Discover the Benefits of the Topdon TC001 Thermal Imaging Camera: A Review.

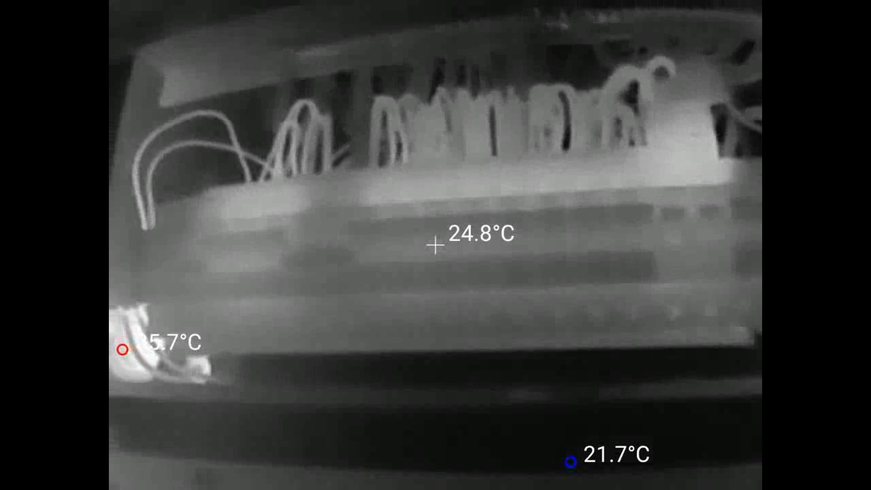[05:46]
On screen: spot 24.8°C, min 21.7°C
then you'd want to check that they're properly terminated and at the correct torque before you potentially start a fire. It could be very dangerous. It's also very dangerous opening a consumer unit, so only do that if you know what you're doing.
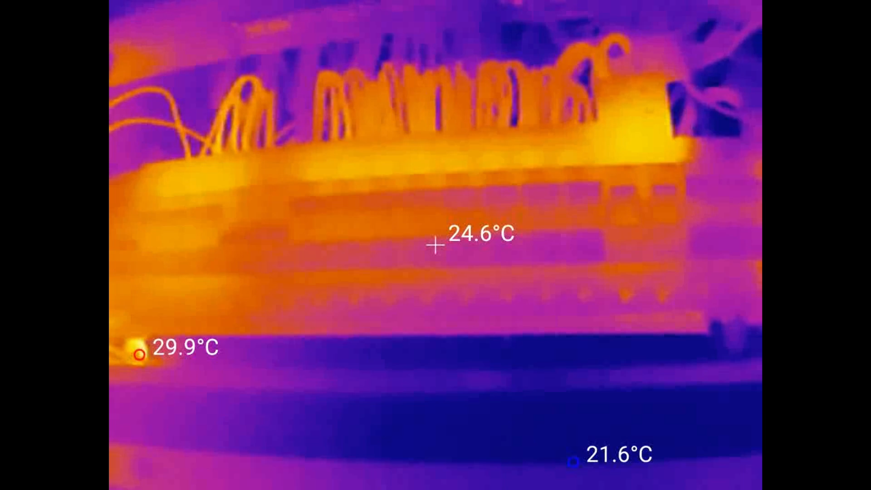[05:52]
On screen: spot 24.6°C, max 29.9°C, min 21.6°C
The camera interface has multiple colour options to choose from.
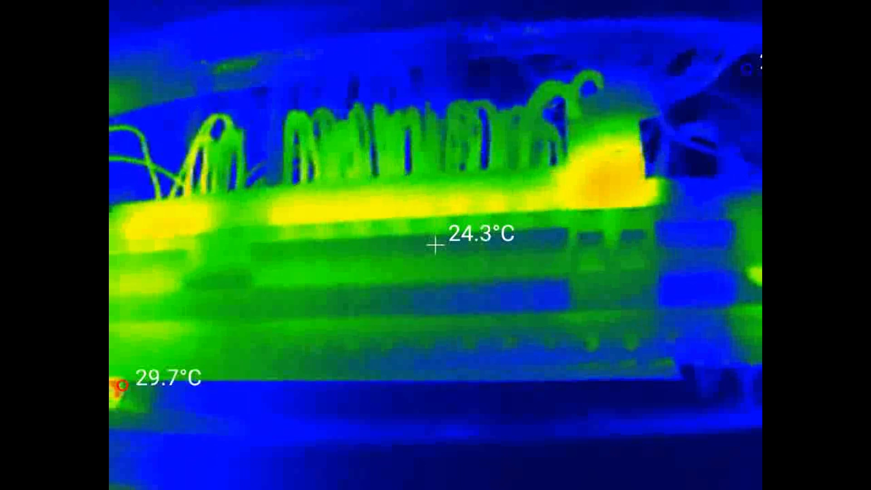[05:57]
On screen: spot 24.3°C
It doesn't really change anything from a practical sense, but it's nice to be able to use your preferred colour scheme.
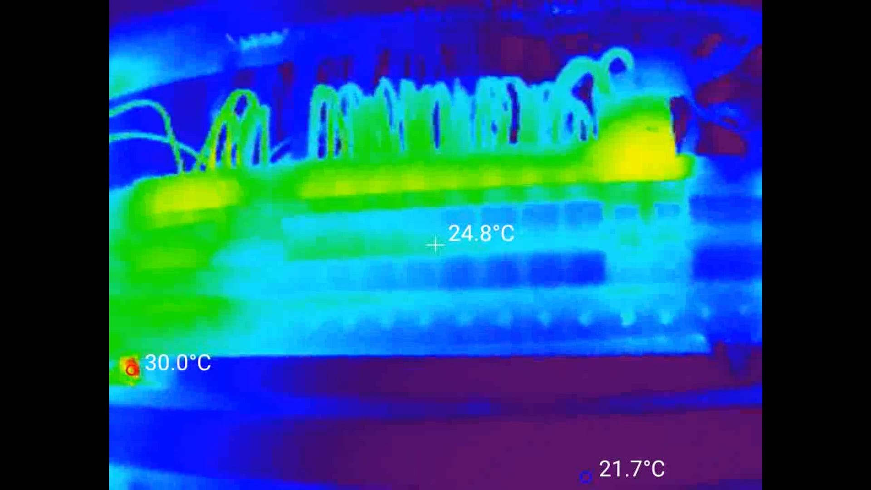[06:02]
On screen: spot 24.8°C
Unfortunately, the app falls down here. If you select a colour palette, there's no way to set it as your default.
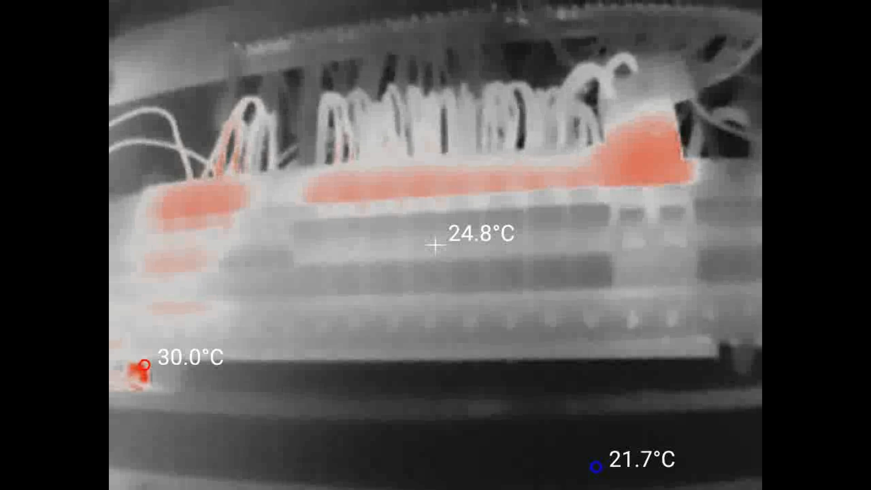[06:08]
On screen: spot 24.8°C, max 30.0°C, min 21.7°C
The app doesn't even remember the colour when you leave the thermal imaging
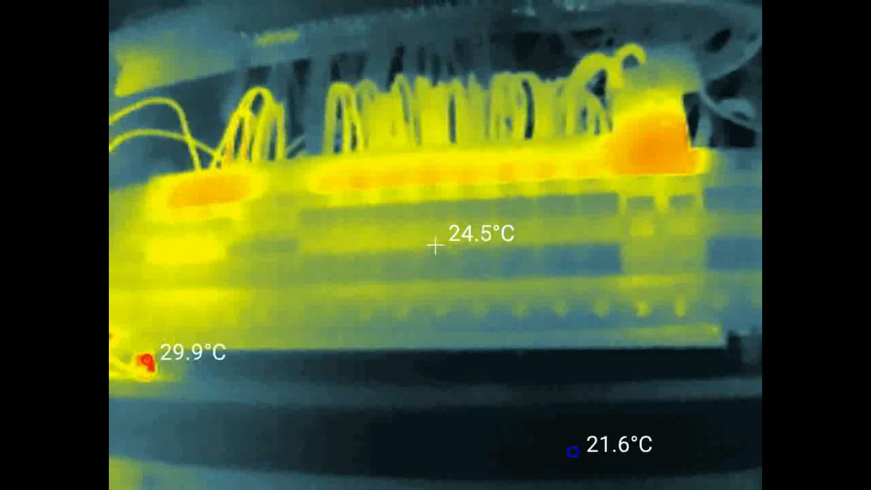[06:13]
On screen: spot 24.5°C, max 29.9°C, min 21.6°C
section and return without closing the app, which is very annoying. An immediate benefit of having a thermal imaging camera was to check my ceiling insulation.
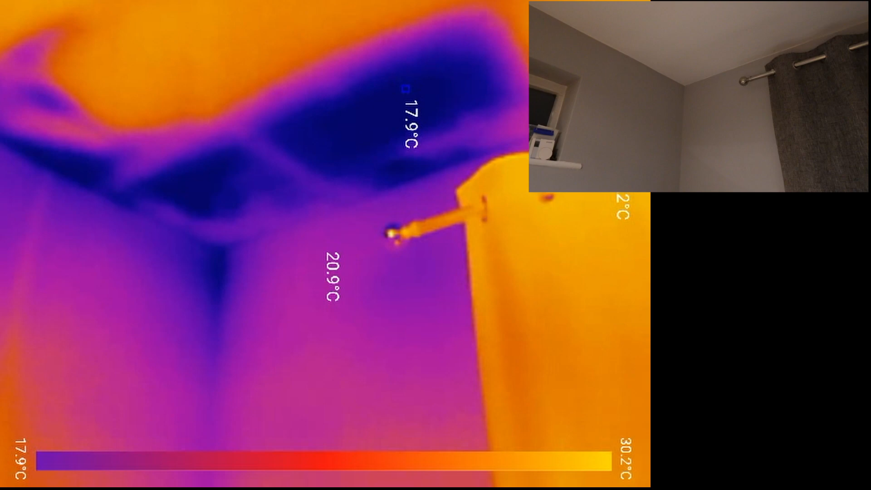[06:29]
On screen: scale top 30.2°C, scale bottom 17.9°C
This section is in the 1970s extension.
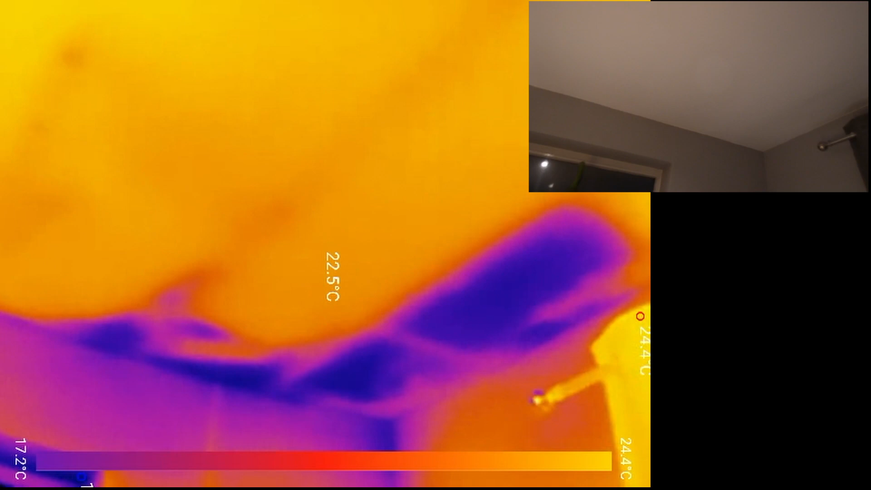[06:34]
On screen: spot 22.5°C, scale top 24.4°C, scale bottom 17.2°C
It's really hard to reach section of the roof where two external walls meet. I'm not sure how exactly I'm going to get in there to fix it.
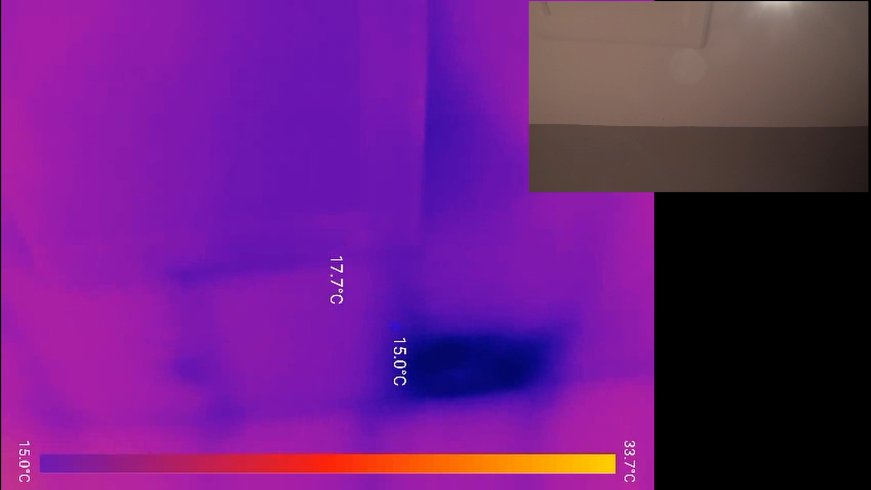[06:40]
On screen: scale top 33.7°C, scale bottom 15.0°C
It's a very awkward space. This one is upstairs and was much easier to reach.
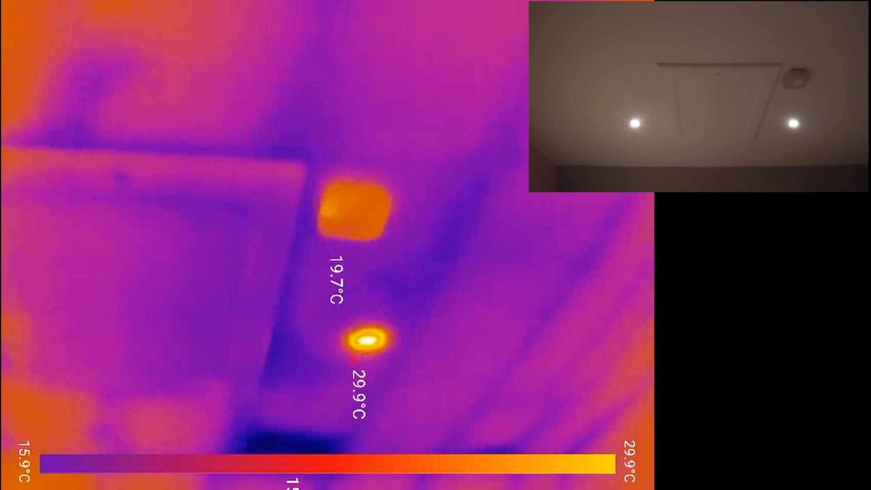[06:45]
On screen: scale top 29.9°C, scale bottom 15.9°C
I've already added some more insulation and fixed the issue.
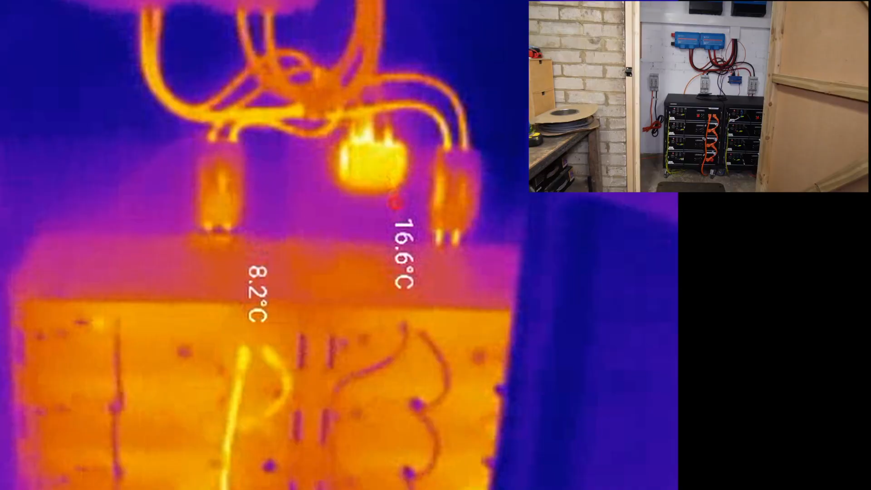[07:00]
Checking my batteries and inverter was another priority.
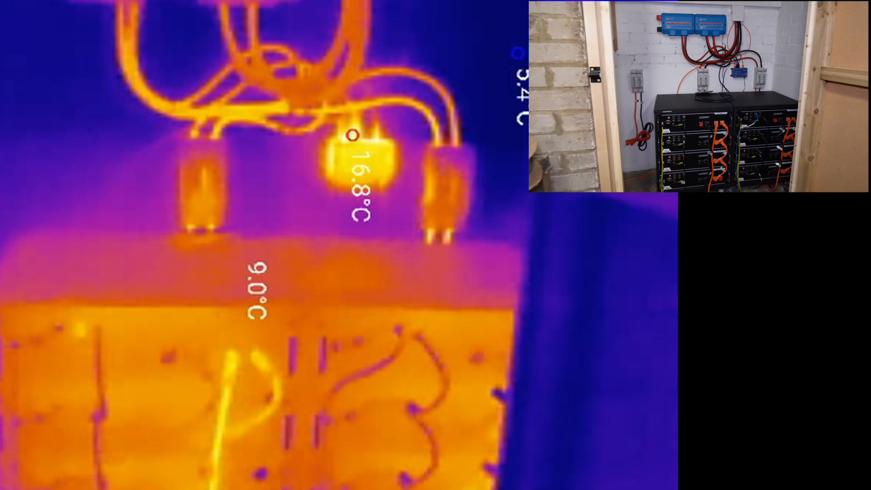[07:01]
Nothing appears to be particularly warm,
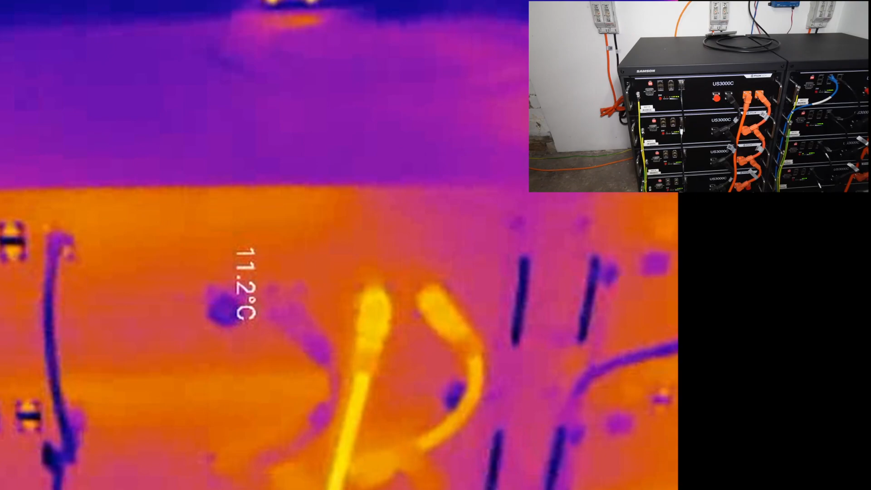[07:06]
On screen: spot 11.2°C
but I did like how you can visualize the increasing amounts of current flowing through each of the battery connecting cables.
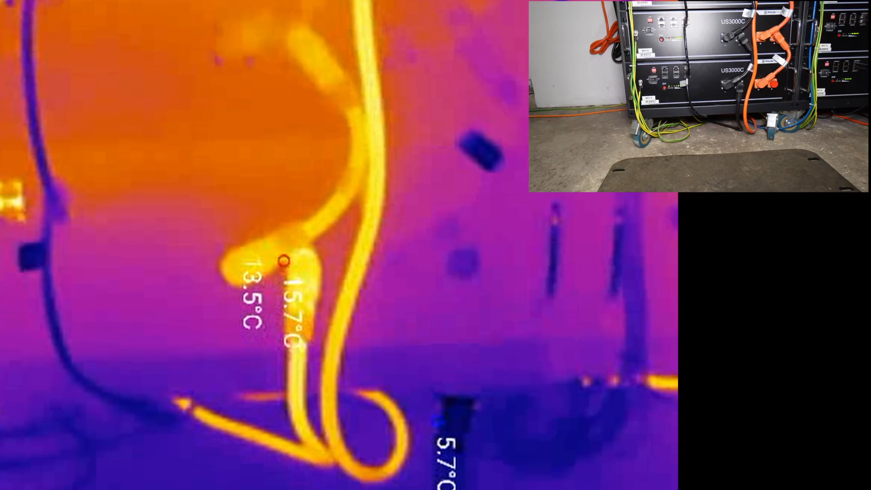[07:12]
Each link in the battery stack gets progressively hotter as it's required to carry the current from the preceding batteries.
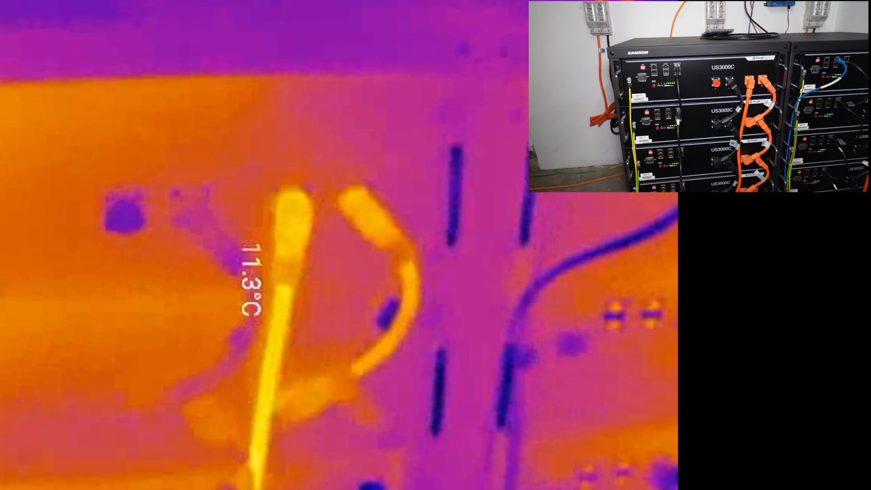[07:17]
Something else I found a bit annoying is the white text that shows you the temperature points.
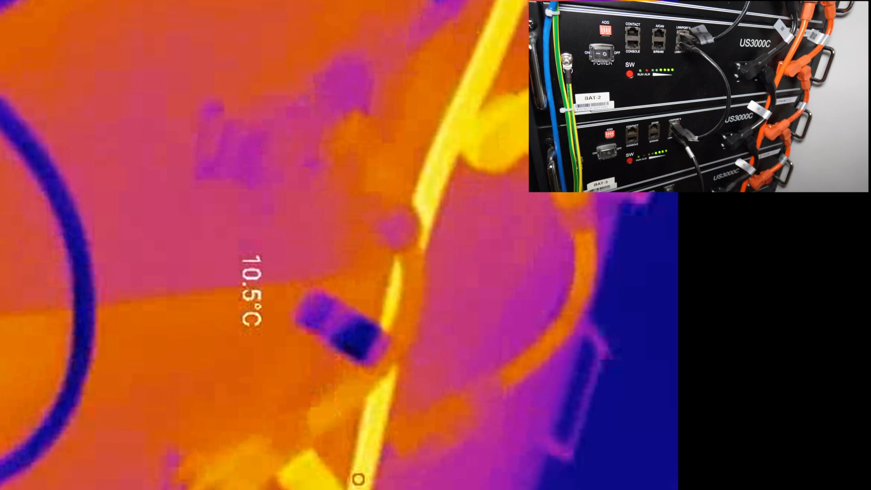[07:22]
On screen: spot 10.5°C
It can be very hard to read. It depends on the color palette used and the color behind the text.
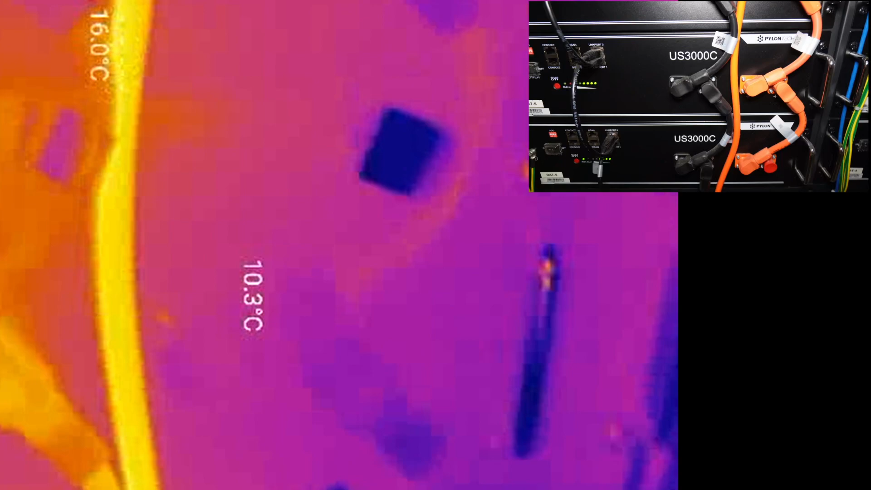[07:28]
But again, this should be easy for top-down to fix in software. While we're talking about the temperature text, it's also really annoying when you rotate your phone, the text labels don't rotate.